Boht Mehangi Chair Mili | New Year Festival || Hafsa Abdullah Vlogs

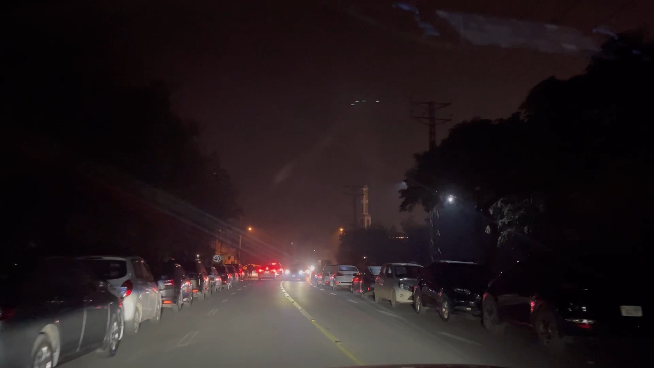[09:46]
और यहाँ पार्किंग की जगह मुझे नहीं लगता मिलेगी, क्योंकि बहुत ज्यादा रश फुल भरा हुआ है।